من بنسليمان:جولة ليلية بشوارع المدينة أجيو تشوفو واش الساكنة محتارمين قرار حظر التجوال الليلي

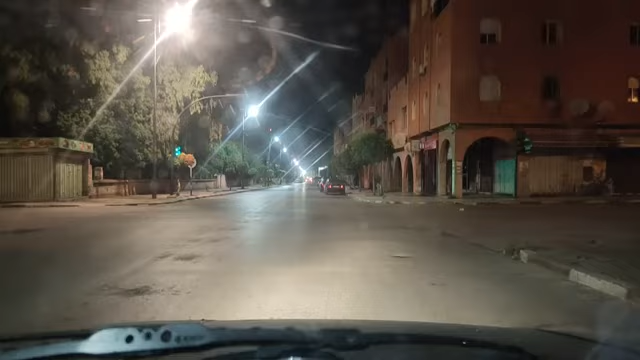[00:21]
إذا متابعينا الكرام، متابعي قناة شوف تي في، مرحبا بكم معنا في هذا البث المباشر من مدينة بن سليمان. متابعينا الكرام، كما كتشاهدوا معنا في هذا البث المباشر جولة مسائية من شوارع المدينة الخضراء مدينة بن سليمان. فبصحة فطوركم
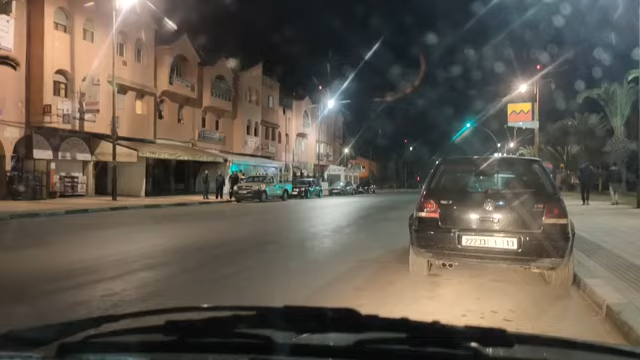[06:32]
كنشوف ان بعض الناس ما حسامينش قانون حضر التجوال الليلي، فوجب فرض بعض العقوبات اضافيه صراحه للمتابعين الكرام، لان الناس ما خايفينش من الوباء وما حسامينش قانون حضر التجوال الليلي.
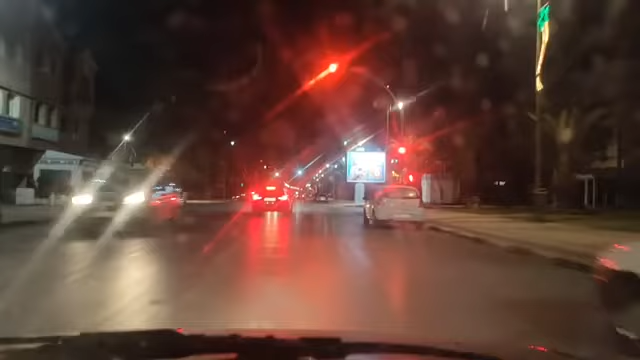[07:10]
نعم، فالعناصر الامنيه مشكورين انهم كل واحد القول الا وكي طبقوا مع القانون، ولكن وجب الوعي، خاص وعي، خاص جميع المجتمعين يتحركوا. فهذا هو دور ديال جمعيات المجتمع المدني، فخاصهم يتحركوا ويديروا خدمتهم، يقوموا حملة تحسيسية باش يوعيوا الناس بخطورة هذا المرض الجديد. فكنشوفوا ان الناس خارجين، كاين اللي ما مسوقش، كاين اللي عنده ما كاينش مشكل،